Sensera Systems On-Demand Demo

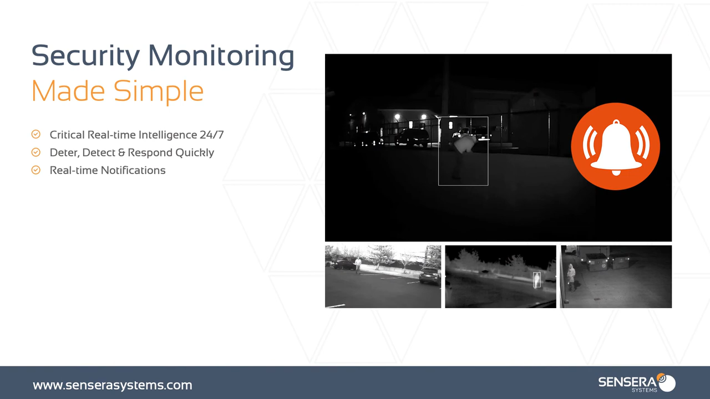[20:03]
It's critical real-time intelligence 24-7 that helps you to deter, detect, and respond quickly with real-time notifications regardless of what kind of lighting infrastructure you have on site.